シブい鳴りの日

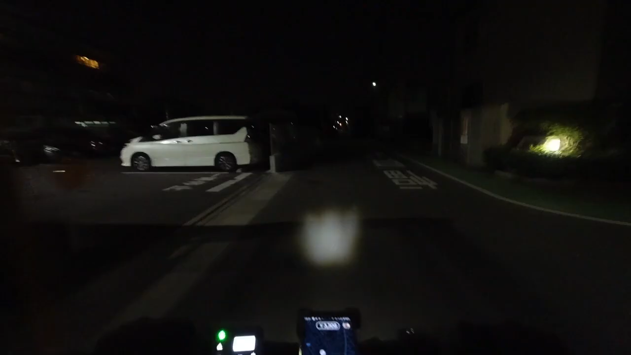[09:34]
。さっきみたいな奥まった住宅街にバイクが来ちゃうと大変ですよね。チャリも大変だけど、
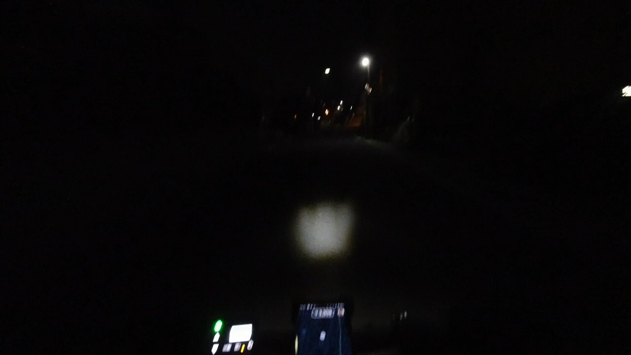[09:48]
チャリは小回りが効くのでイライラしないですよね。バイクは大変だと思います。やっと見覚えのある道に出てきました。ここから天神まではもう一本なので、あとはひたすら漕ぐだけです。途中でどっか呼ばれたら行くしかないですけど、
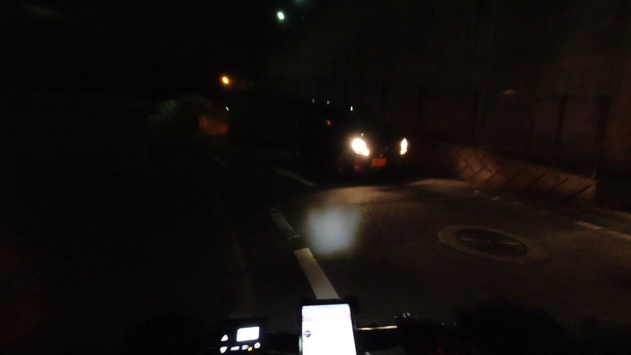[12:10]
大橋から野間に行くときは筑紫ヶ丘トンネルがあるんですけど、筑紫ヶ丘トンネルってチャリは通れないんですよ。でチャリどうするかっていうと、山越えをします。今登ってるところがその山ですね。